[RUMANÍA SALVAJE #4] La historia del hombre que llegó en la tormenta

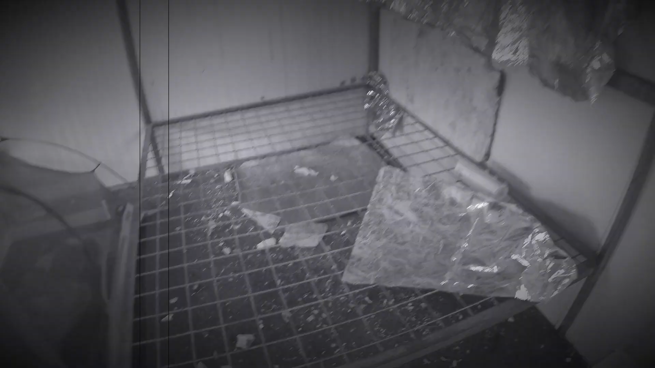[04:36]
este lugar herrumboso en el que tuvimos que poner
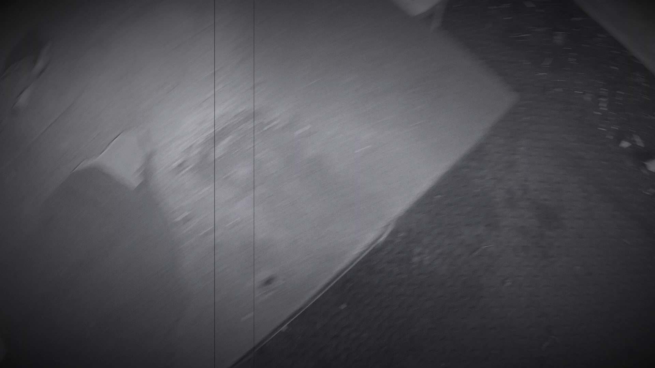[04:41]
las tiendas para estar un poco aisladas de la herrumbe y de la humedad y del horror.
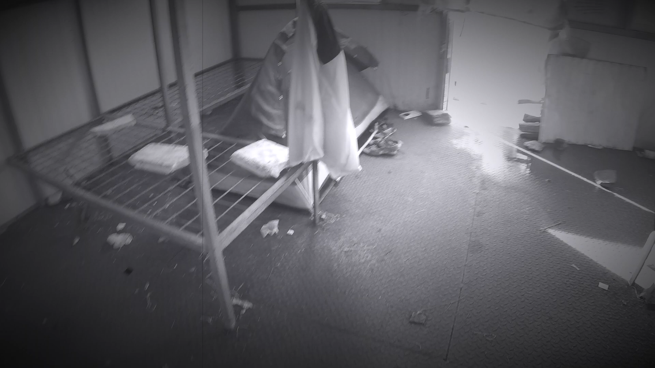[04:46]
Y claro, bueno,